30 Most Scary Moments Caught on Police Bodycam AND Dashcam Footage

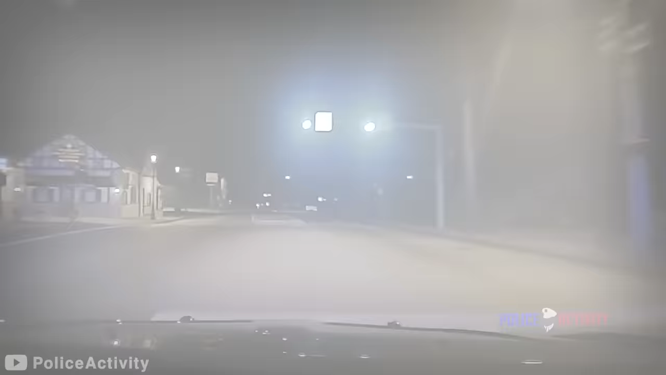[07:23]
The chase lasts only for a couple of minutes until something life-threatening occurs.
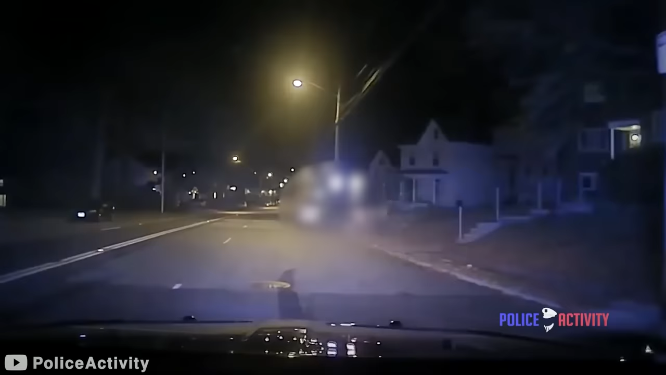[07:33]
Driving up to speeds of 80 miles per hour, Brown is seen colliding against the back of another car.